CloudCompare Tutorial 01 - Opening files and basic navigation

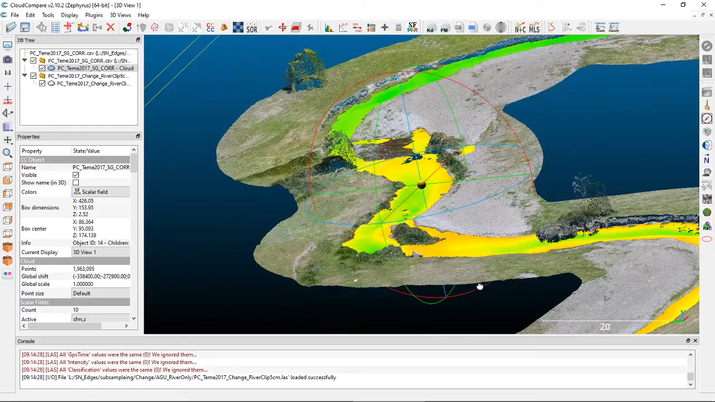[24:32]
you can start to see that this is a pretty nice high resolution point cloud of our river. But with both of those turned on, OK, again, you can turn these on and off separately if you want.
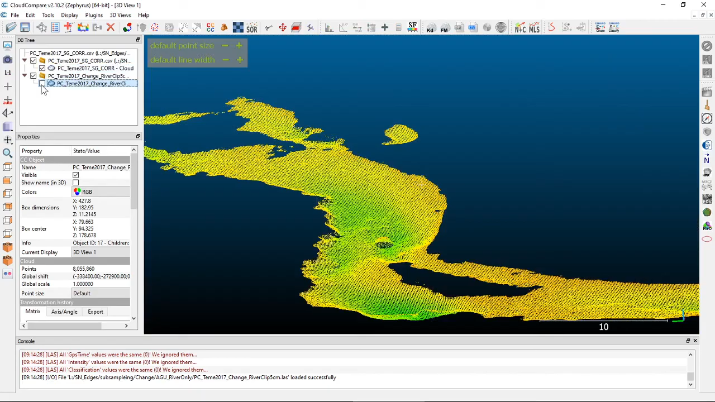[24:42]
OK, so to just look at the river or to just look at the banks or in a combined view. OK, so that's how you can get in two or more point clouds in the same coordinate system into the same space in your 3D view.
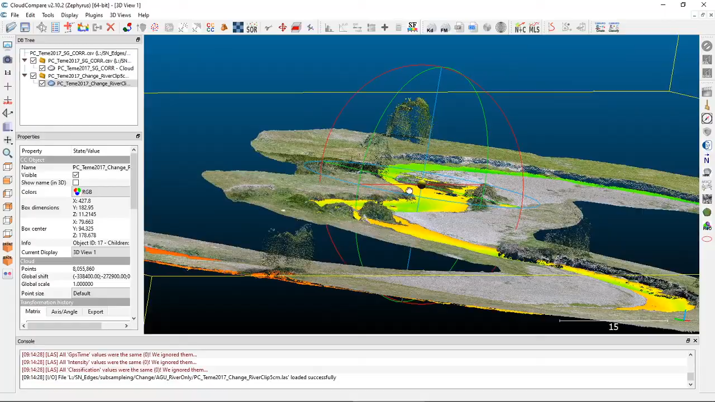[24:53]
So the one thing you do want to be careful of on kind of slower computers is having too many points loaded in here can get a little taxing for your computer since it's drawing a lot of information all at once. Cloud compare will it's called decimate on move. So when you actually move the point cloud with a lot of points in the screen,
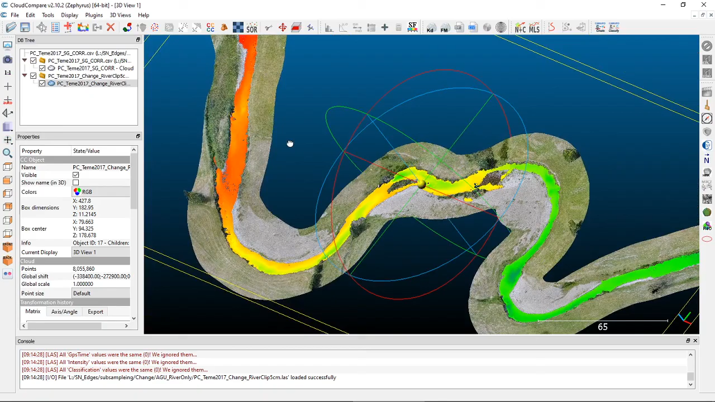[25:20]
you'll actually see the point cloud kind of go a little fuzzy until you stop and then it will re render all of the points in full resolution. So don't be don't be scared if if as you kind of pan around or zoom in and out.
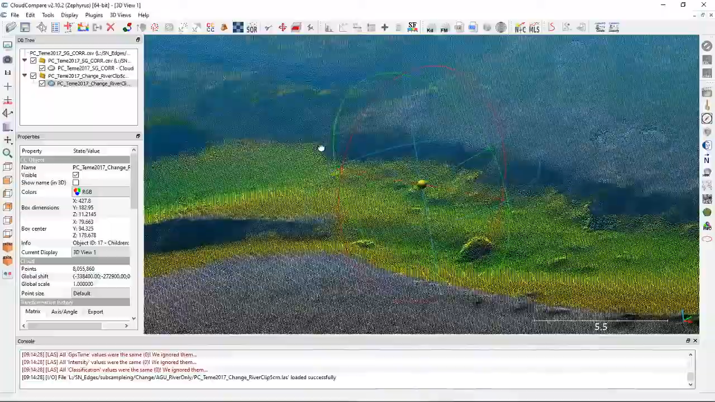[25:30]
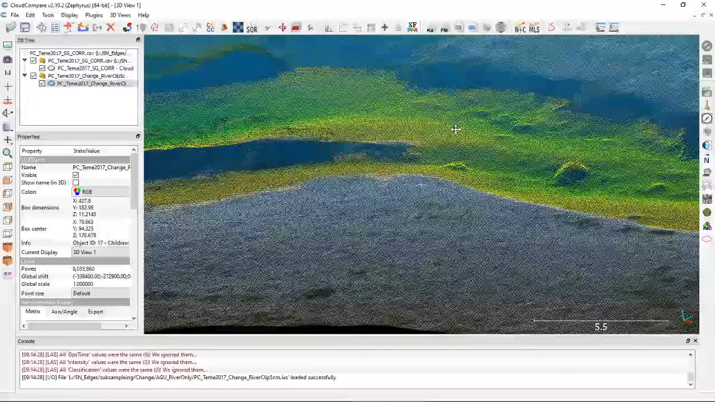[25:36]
Sometimes you'll see the point cloud get a little fuzzy and then come back to full resolution. Once you stop moving around.
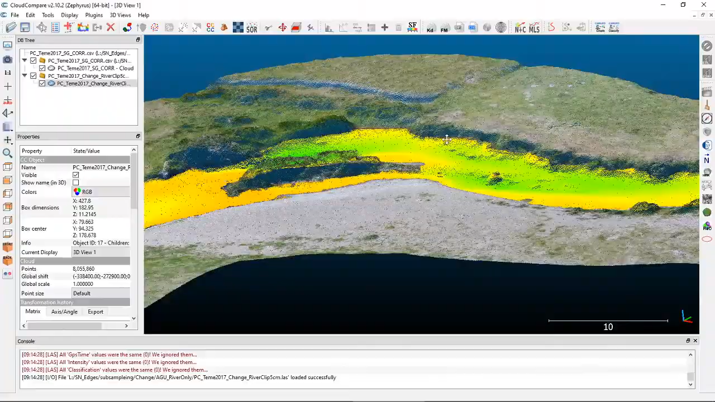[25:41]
So the other thing that I want to show you here
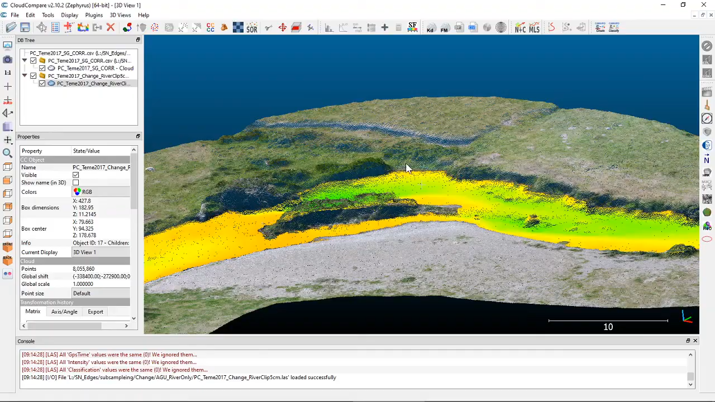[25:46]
before we kind of call it quits for this specific lesson is changing the the global point size. And so in the properties menu over here, we can change the point size for individual point clouds. But if there are times when you want to actually increase the point size for the entire view all at once. If you just take your mouse and kind of hover in the upper left up here, you'll see that this little gray box kind of pops into life.
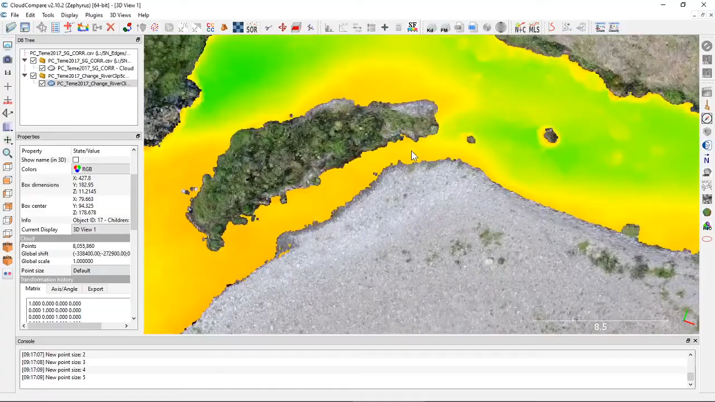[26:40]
the default point size to change this for all of the point clouds all at once. So if we zoom way, way in here and hover over that upper left corner, we can decrease the point size and increase the
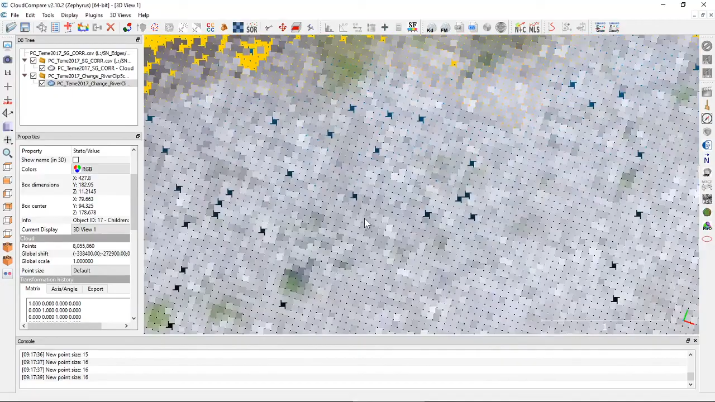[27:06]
And so you do want to be careful of this because if you make points up a cloud size point size of 16,
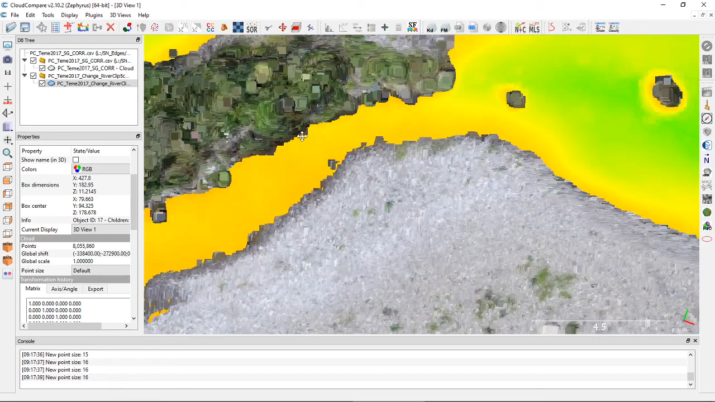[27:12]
sometimes it'll start looking like a little like an impressionist painting. So definitely don't go that big unless you absolutely have to.
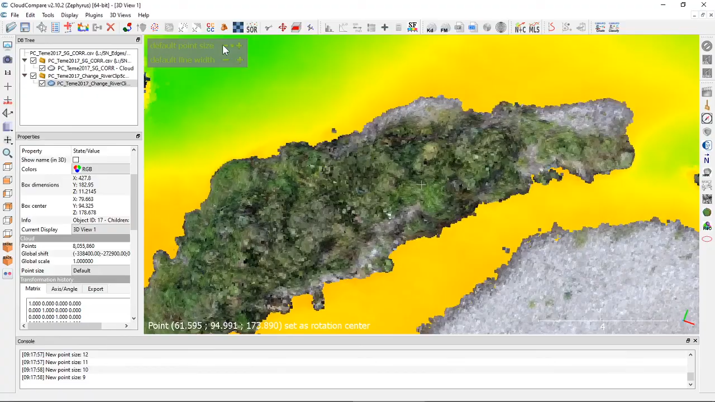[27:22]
But sometimes when you're zoomed way, way in on a data set, it can look a little weird.
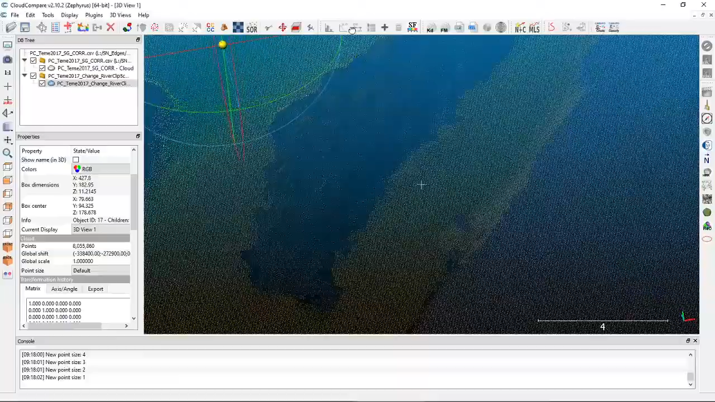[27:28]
And so by increasing the global point size just a little bit,
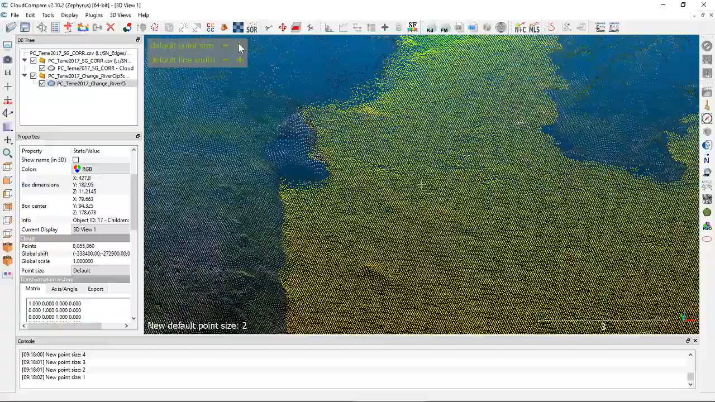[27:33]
you can start to see things just a little bit better. So that's the basics of getting some data into Cloud Compare and kind
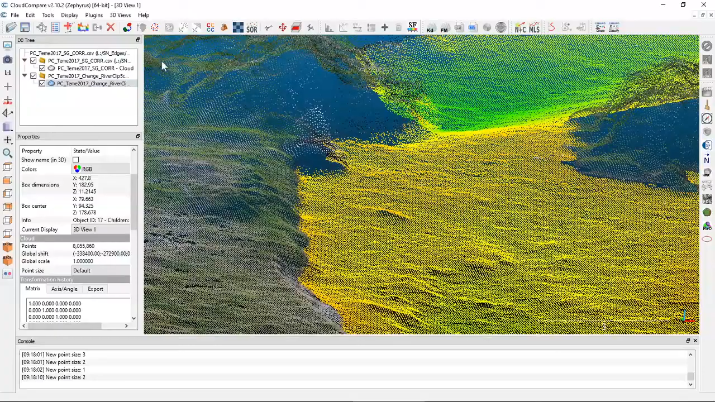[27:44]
of getting some navigation done around the scene.